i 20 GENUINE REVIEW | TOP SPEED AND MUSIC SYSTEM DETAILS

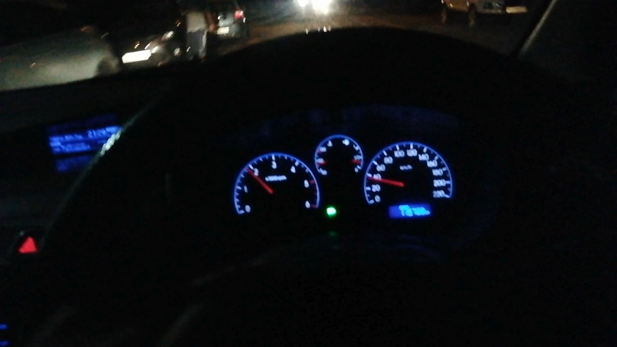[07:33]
100 तो गाड़ी गोली की तरह चली जाती है और पता भी नहीं लगेगा आपको,
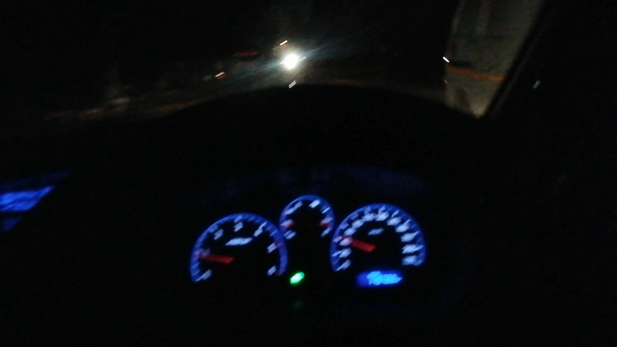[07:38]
और इतना ट्रैफिक है तो मैं आपको ज़्यादा तेज़ चला के दिखा नहीं पा रहा।
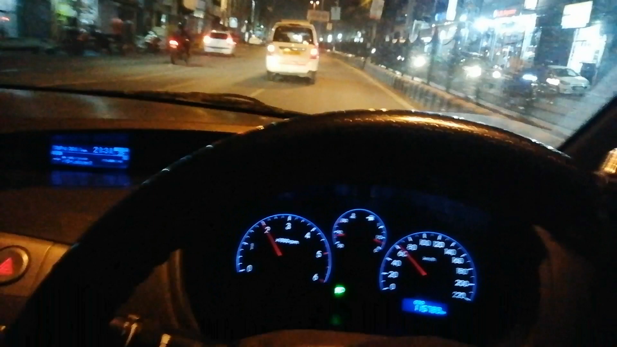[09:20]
मज़ा आ गया गाइज। पुल में वो खाली नहीं मिल रहा, आराम से 140-150 तो जाएगी है, इतना मैं श्योर हूँ। और ज़मीन के साथ चिपक के चल रही है तो इसमें कोई डरने वाली बात ही नहीं है।
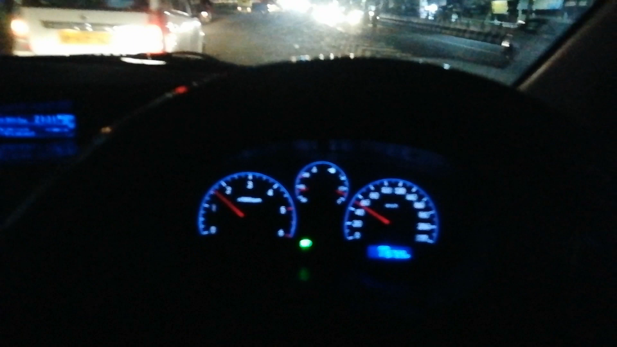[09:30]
ये देखो अभी थोड़ी खाली मिली है, मैं दिखाता हूँ।